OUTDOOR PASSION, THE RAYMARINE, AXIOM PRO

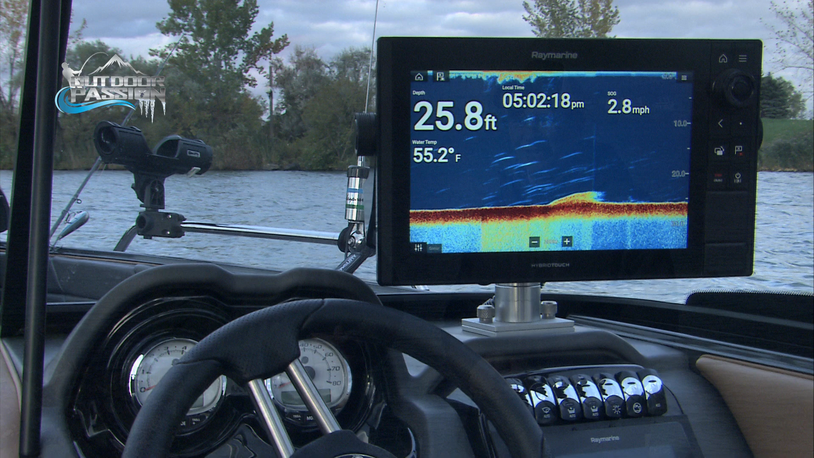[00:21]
On screen: depth 25.8 ft, water 55.2°F, speed 2.8 mph
pro and these units work with a quad core processor so it's blazing high speed so everything is done very quickly and they are very powerful
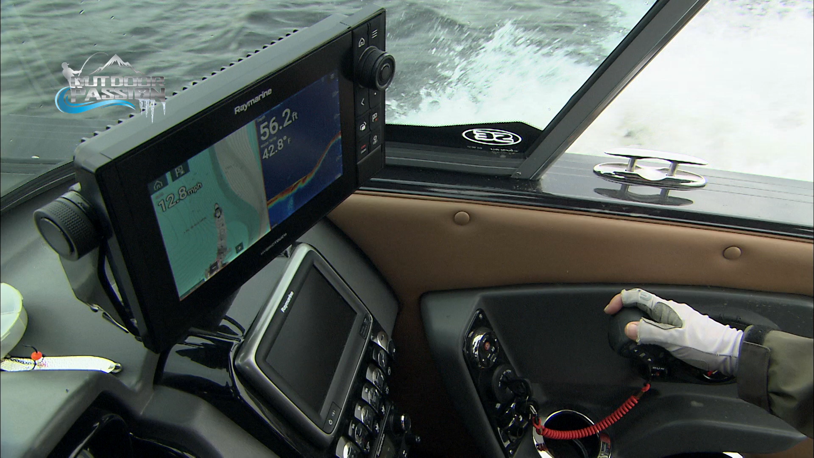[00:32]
On screen: depth 56.2 ft
let's say you're cruising at really high speed you still get a good bottom log a good signal and
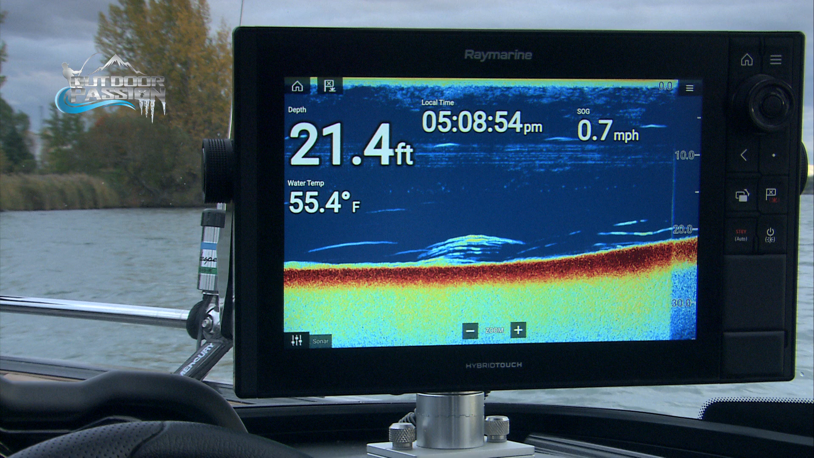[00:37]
On screen: depth 21.4 ft, water 55.4°F, speed 0.7 mph
you have what we call the real vision 3d so you see everything
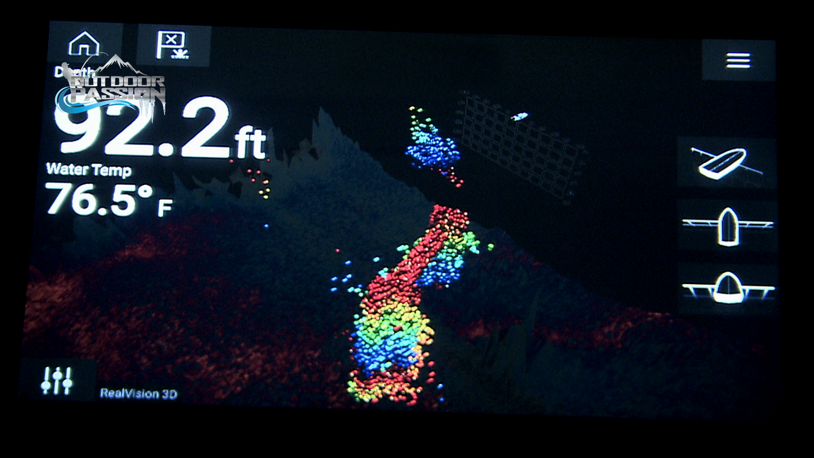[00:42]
On screen: depth 92.2 ft, water 76.5°F
in 3d with GPS lock let's say you have a GPS waypoint you will see it on
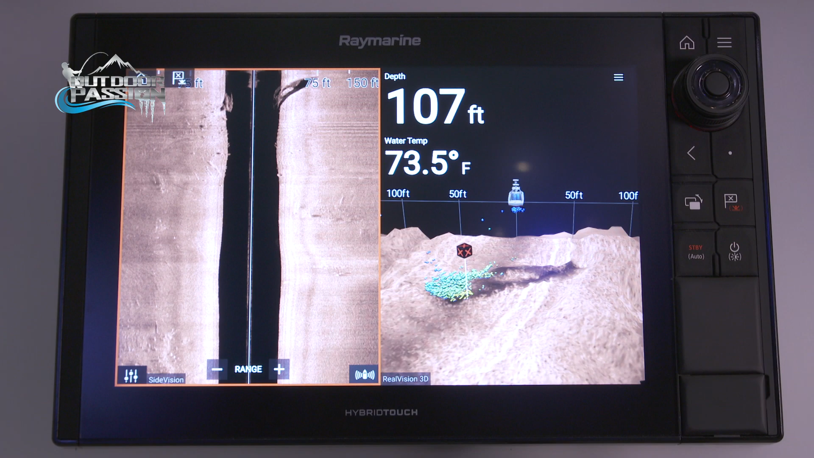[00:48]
On screen: depth 107 ft, water 73.5°F
your 3d display you really know where you're going and also these unit works with the
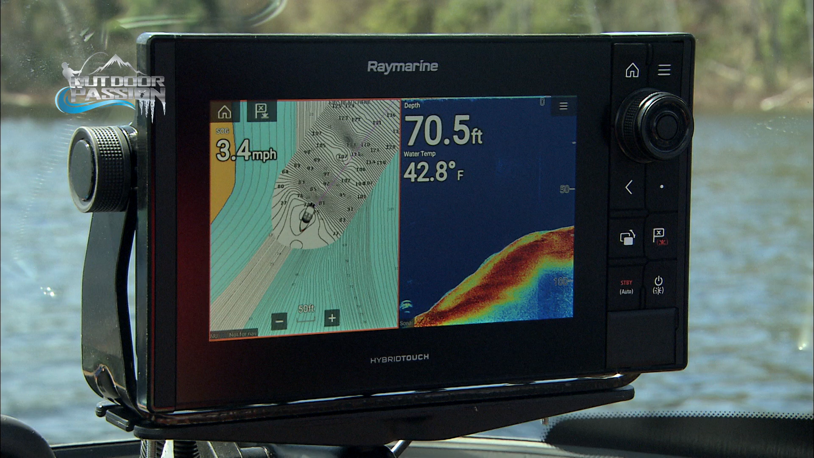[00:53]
On screen: depth 70.5 ft, water 42.8°F, speed 3.4 mph
navionics card for navigation they call that cartography with the axiom pro you have two
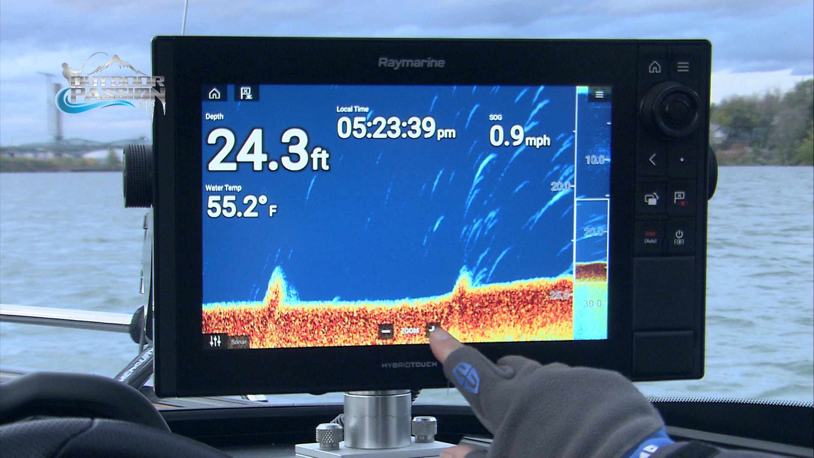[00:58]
On screen: depth 24.3 ft, water 55.2°F, speed 0.9 mph
choices you have the touchscreen but also you have a keypad so you have both on
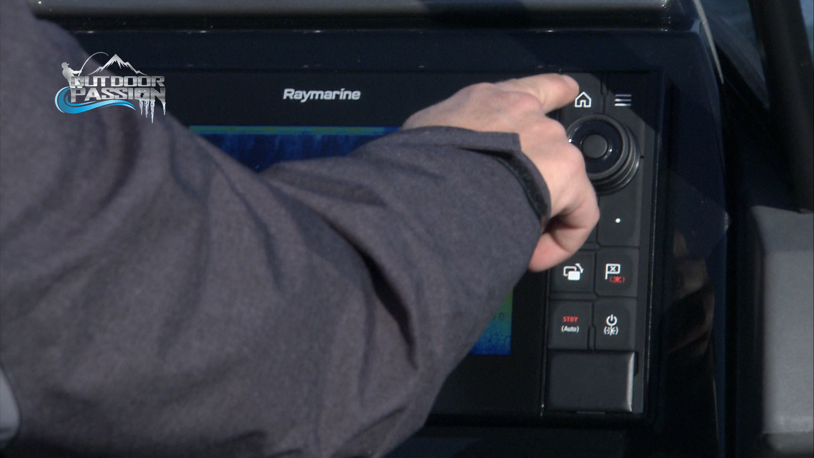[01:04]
the same unit with the pro so it's really something that can do everything and you know these
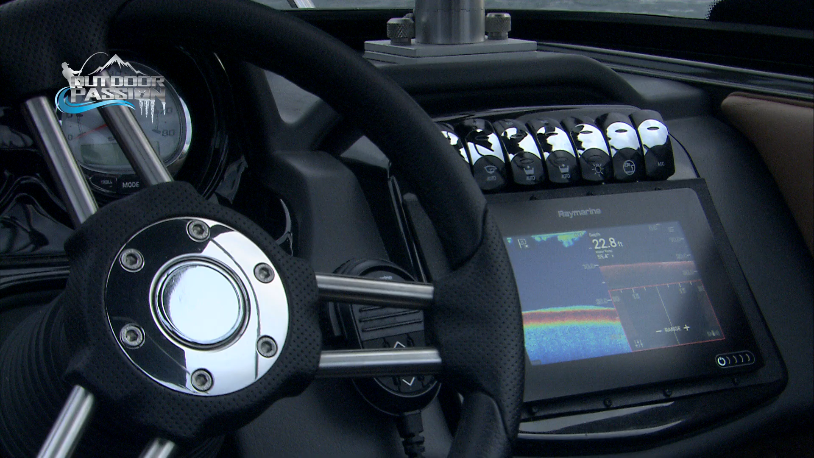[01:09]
units are very easy to use even you Andrew and just one day you would be
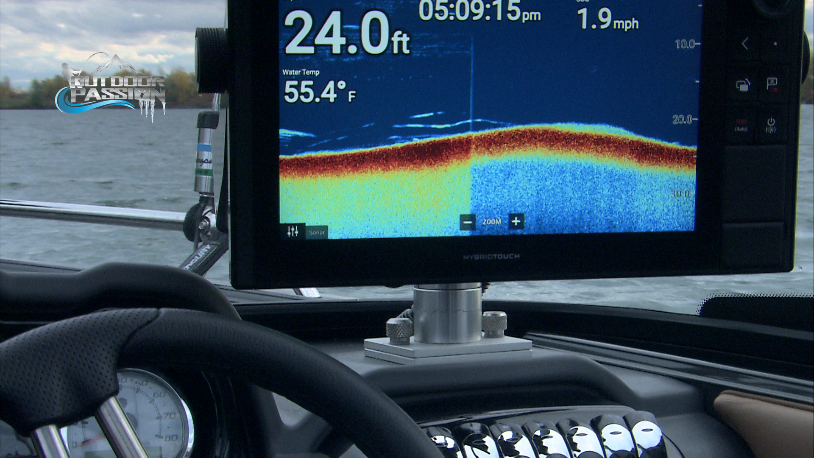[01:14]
On screen: depth 24.0 ft, water 55.4°F, speed 1.9 mph
a master fisherman with the ray marine axiom and axiom pro unbelievable just one
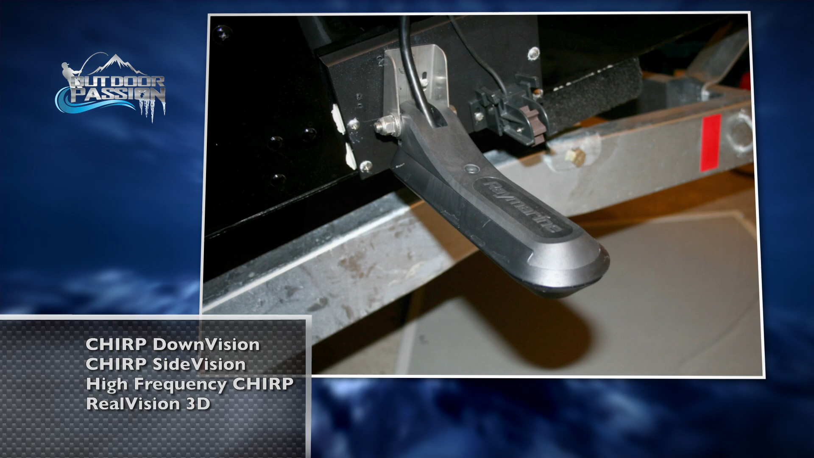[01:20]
transducer does it all side vision sharp eye chirp real
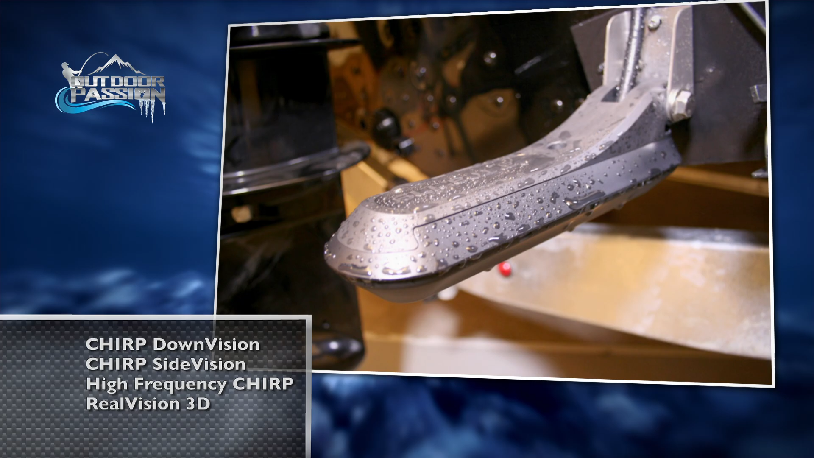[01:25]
vision 3d and on the unit that is called the axiom pro you
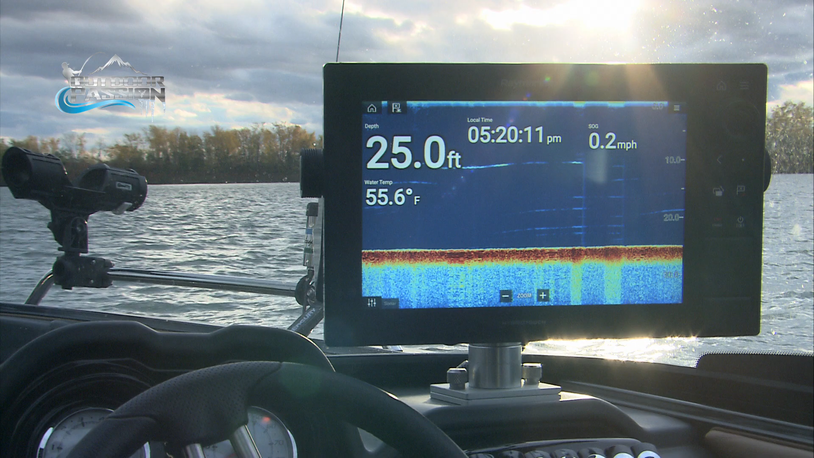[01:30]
On screen: depth 25.0 ft, water 55.6°F, speed 0.2 mph
have the IPS display so if you're in a very very bright sun you will still see everything like it was night time so I think with the axiom